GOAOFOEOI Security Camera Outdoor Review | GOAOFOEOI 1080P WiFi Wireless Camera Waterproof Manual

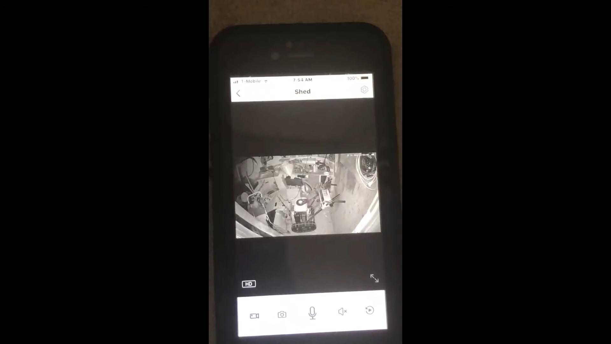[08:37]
And this is in night vision mode. Let's see here. I can tilt it.
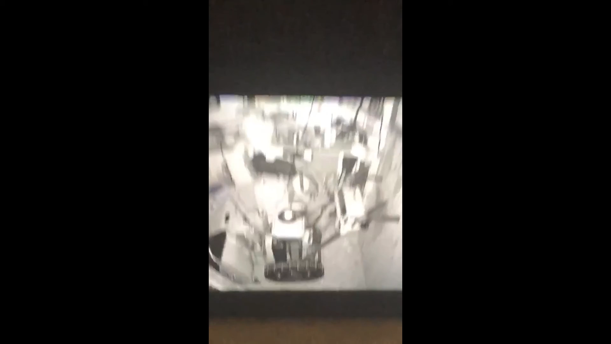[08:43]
And zoom in on things.
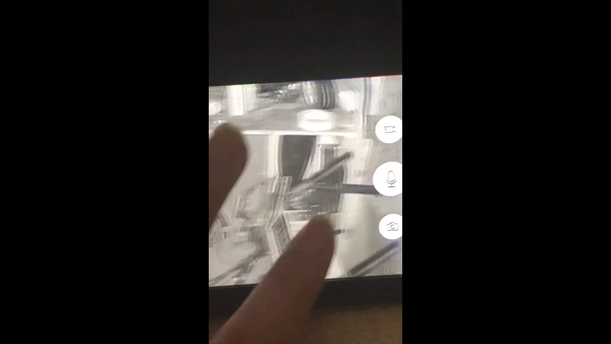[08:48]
It's got great HD quality video.
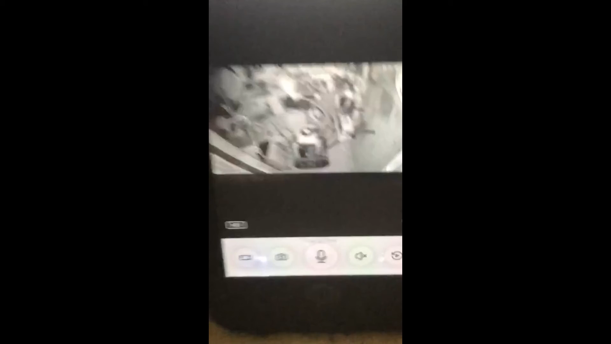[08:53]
It also gives you the option to record, take a photo.
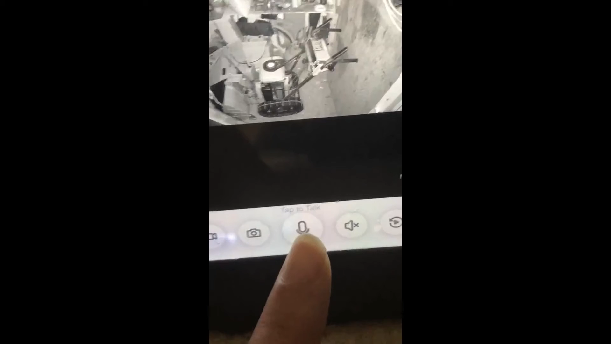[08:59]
If you tap on the microphone, you can talk through the camera. Let's see here.
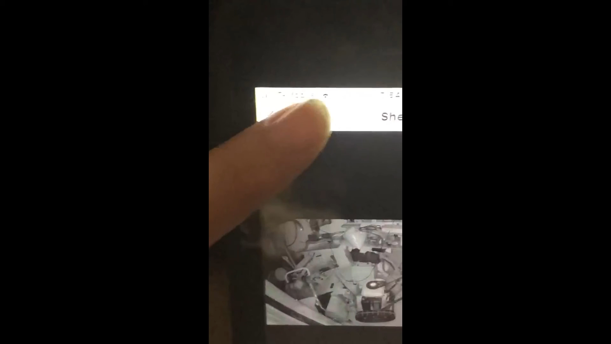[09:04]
Let's go back. So I'm going to go.
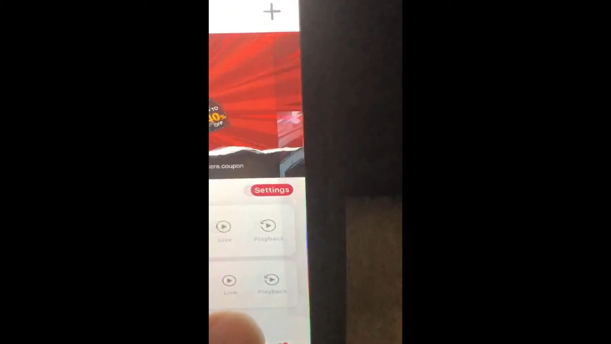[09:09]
To the garage live. And I'm going to shut the light off here. Hold on a second.
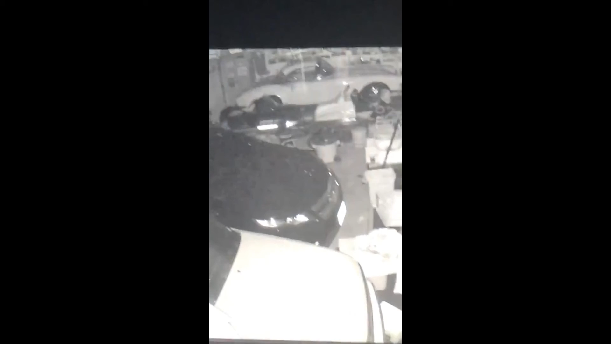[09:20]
And you can see it turn over to night vision mode. If you look up at the camera, you can see the infrared lights are on. Go back to the app here. Still zoom in on things. It's amazing the picture quality even in
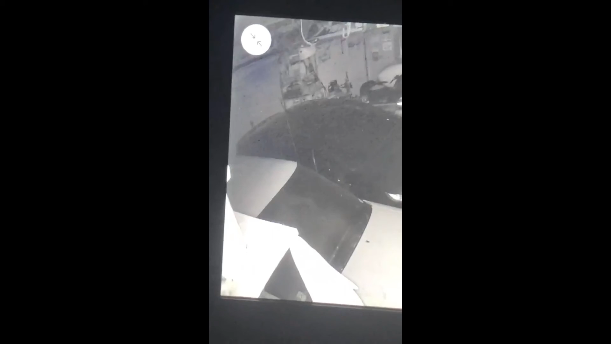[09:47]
night vision mode is still great.